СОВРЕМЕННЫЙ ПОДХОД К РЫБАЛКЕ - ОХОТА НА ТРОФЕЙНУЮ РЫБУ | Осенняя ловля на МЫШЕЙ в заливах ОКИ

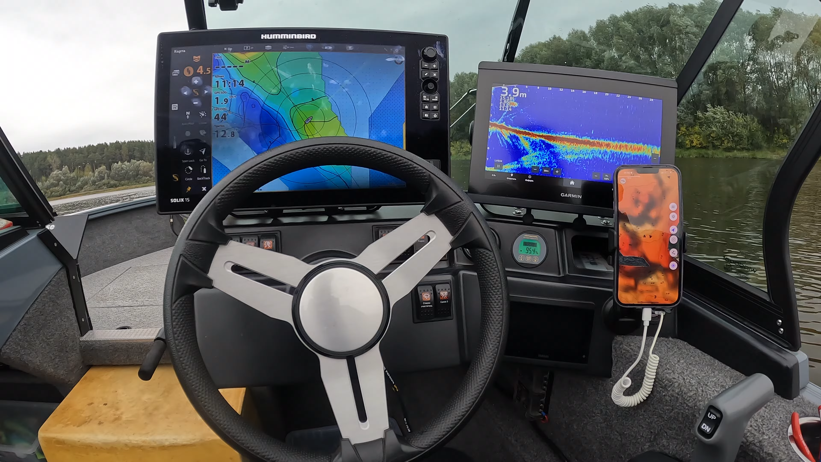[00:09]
Ну, примерно так происходит современный поиск хорошей щука на мышку. На окей эта тема тоже работает.
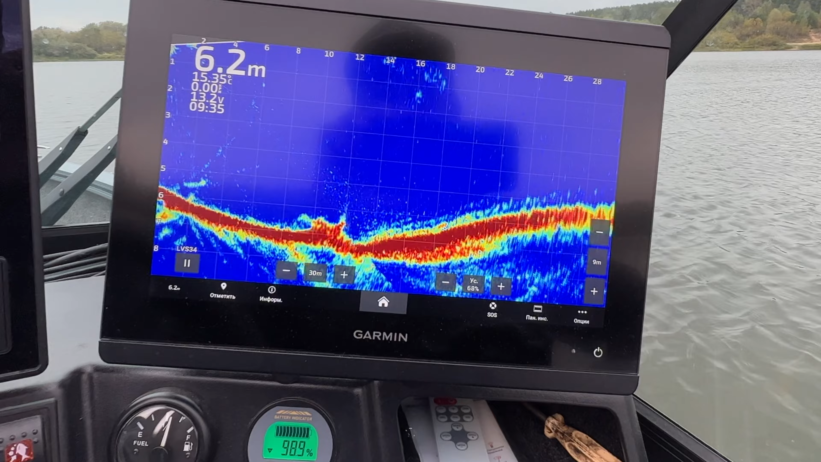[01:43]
On screen: depth 6.2 m, water 15.35°C
Не знаю, будет здесь что-то, не будет. В целом, вроде бы, щука должна ближе к осени сюда встать. Ну, и судак тоже, вроде бы, здесь ловится. Конечно, как бы, знаем про это место очень давно, но особо здесь не ловим. Сейчас вот попробуем. То есть, в принципе, вот такая карта залива. Есть отмели, есть термальная глубина. Посмотрим, поползаем. Может, что-нибудь поймаем сегодня.
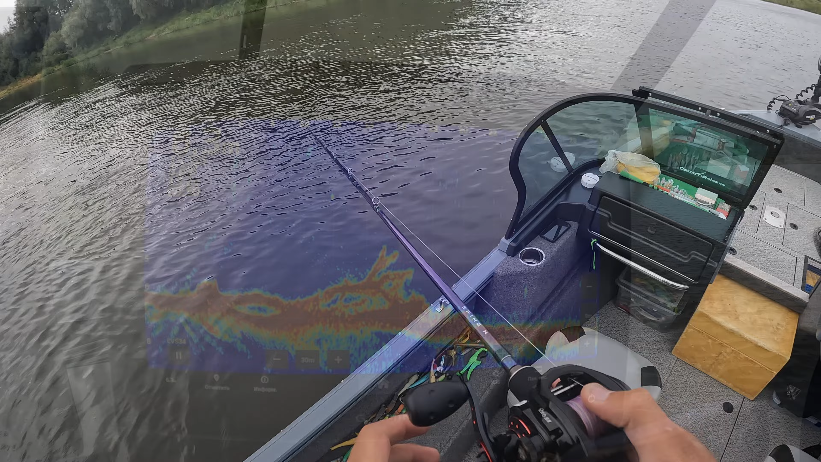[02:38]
Такое вот в целом деревце, но пока поклевок не было.
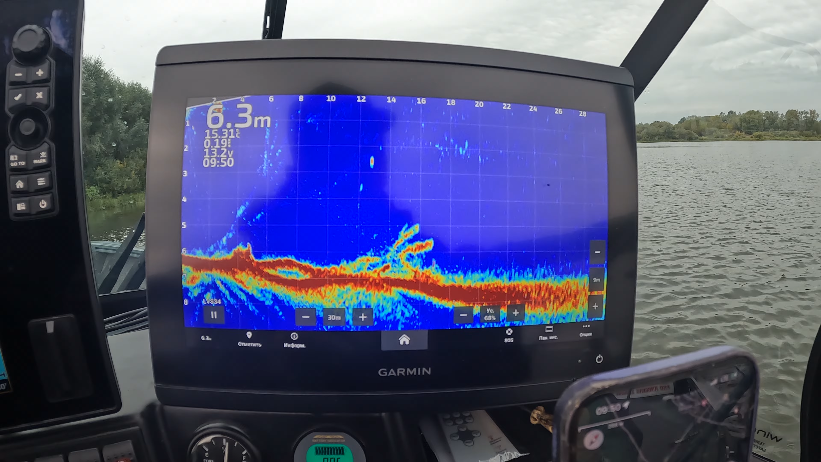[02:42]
On screen: depth 6.3 m
Несколько забросов мышь и сделал, реакции вообще никакой нет. В общем, поклевку не заснял.
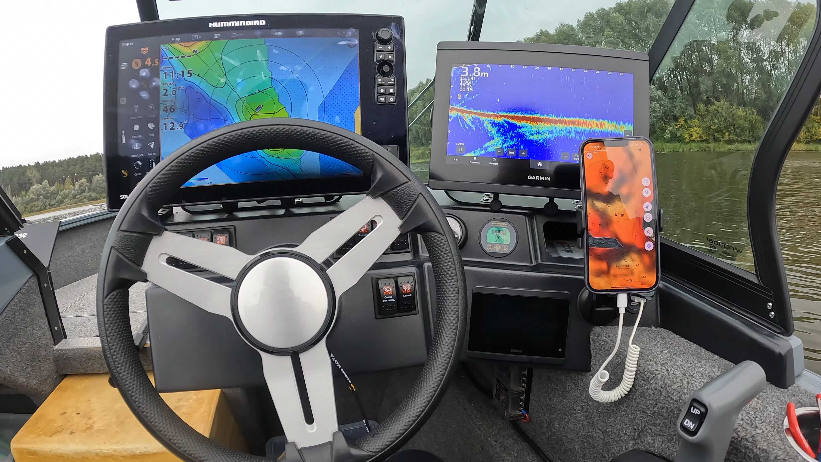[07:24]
On screen: depth 3.8 m
То есть открываешь карту в телефоне, двигаешься по нормальной глубине, смотришь, ищешь рыбу в Panoptics. В общем, просто двигаемся по заливу, ищем какие-то аномалии, ищем рыбу. И если есть, то кидаем. Как бы я это ловлю, можно сказать, только сам осваиваю. Поэтому делюсь вот с вами, можно сказать, своим первым таким опытом. Обычно ловишь на отеке, встаешь по корягам. И так как бы стабильная основная рыбалка на оке, которой все и занимаются. Но это вот уже что-то другое. И это вот интересно.
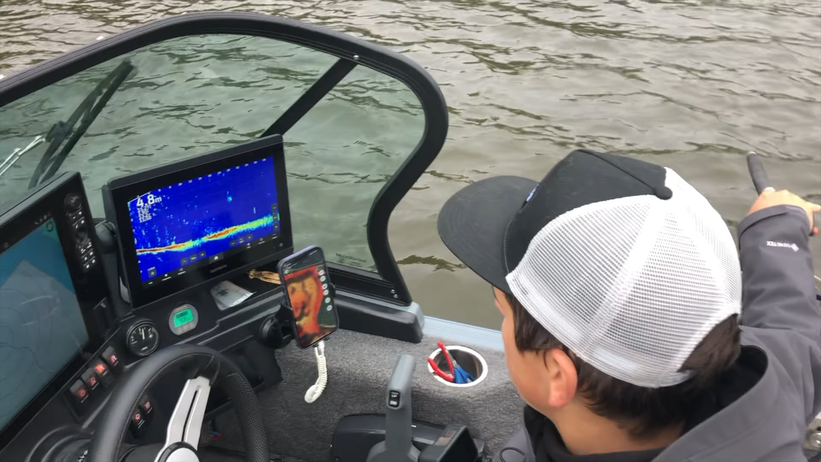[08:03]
Если говорить про пелагическую рыбу, да, которая есть здесь в заливе. Вот какую-то аномалию нашел.
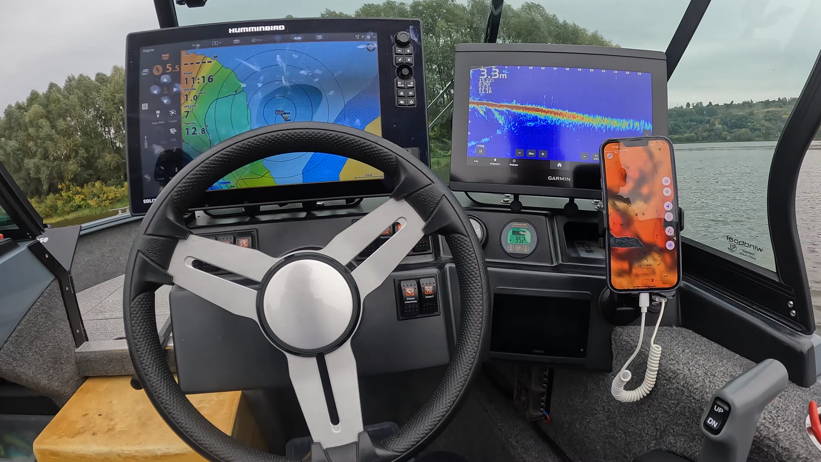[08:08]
On screen: depth 3.3 m
Сейчас ее прикидаем. Ну, конечно, это привязка, но все равно. То есть ищем мы не с помощью боковиков, а ищем именно с помощью Panoptics. Передвигаемся, например, на скорости там 1-2-3 км в час. Вот так вот ищем всевозможные аномалии. Конечно, он сейчас подключил прибор, но не суть. В общем, таким образом вот сейчас ловим рыбу. И это интересно, потому что раньше этим на оке не занимались.
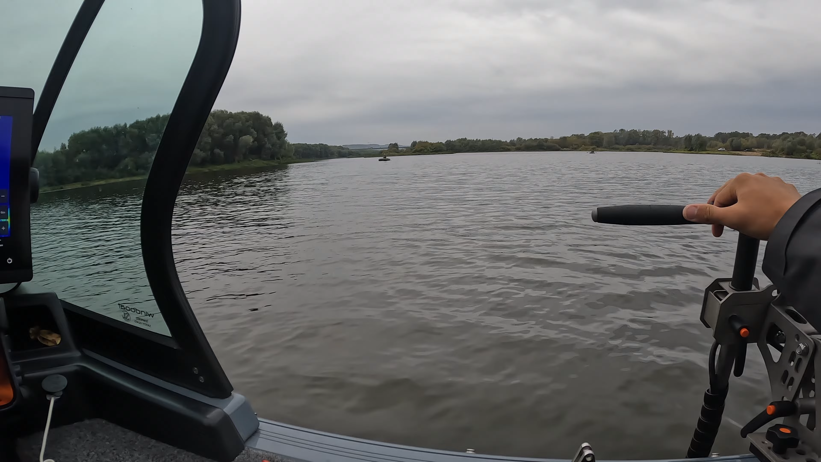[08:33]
Такого, можно сказать, научили водохранилище. На Камском водохранилище, где был первый этап, пал, это было необходимо. Семеном Готовским тоже катались по Чебоксарке. Так поискали какую-то движущуюся рыбу. Вот, то есть и даже на оке это можно применять. Вот, по крайней мере, в заливах-то точно. Потому что грунт здесь так себе, то есть боковики будет что-то видно плохо. А через Panoptics можно увидеть явные аномалии. Ну и рыбу тоже можно увидеть.
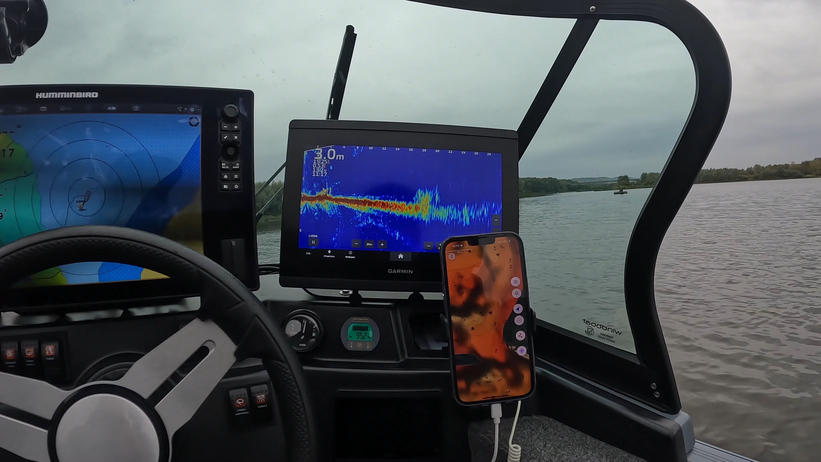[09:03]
И как бы вот именно на крупные приманки вроде бы пока получается интересно ловить. То есть вот, в общем-то, нашли такое местечко с рыбой. Здесь где-то вот силуэт похожий на щуку был, мелькал.
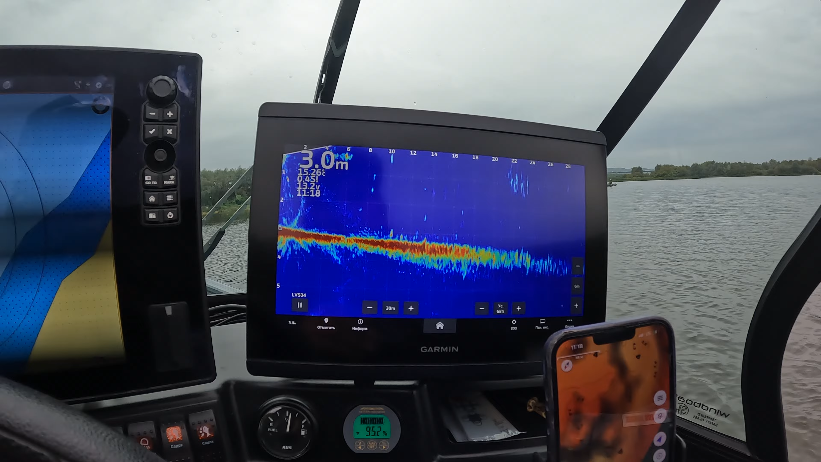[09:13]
On screen: depth 3.0 m
Потом вот тут аномалии есть. Потом около нас тут тоже какой-то вот кустик есть. И сейчас это все будем прокидывать, смотреть реакцию.
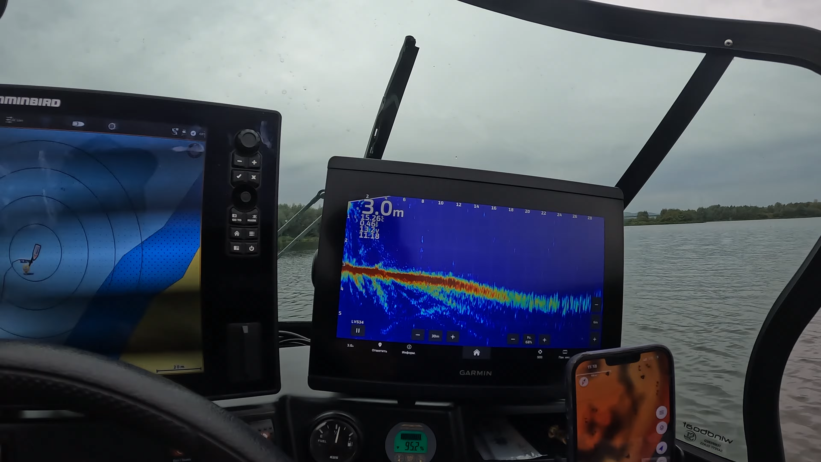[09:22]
On screen: depth 3.0 m
Ну, если там будет, то будем как-то развивать, долавливать эту рыбу. Сейчас, в общем, с каких-то неровностей на дне.
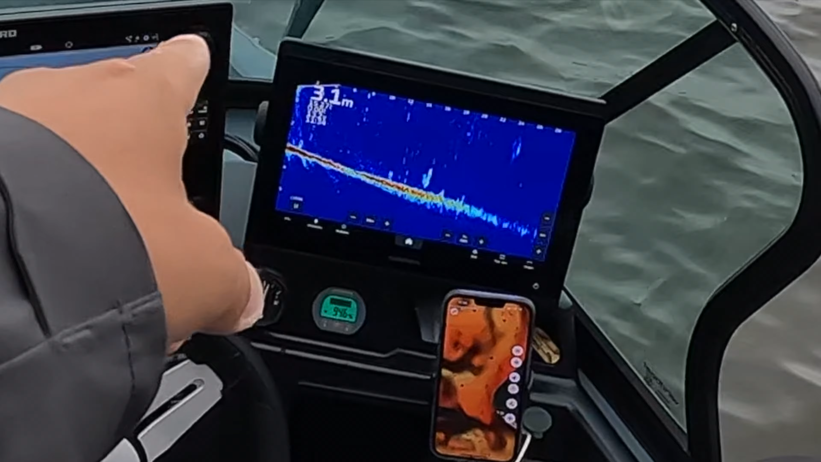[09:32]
On screen: depth 3.1 m
То есть тут вон всякие какие-то непонятные то ли бревнышки лежат. Стайка береги такая тут плавает, надеюсь, видно. И, в общем, с нее сейчас тоже был выход на мышку. Но какая-то щучка небольшая неуверенно сопровождала.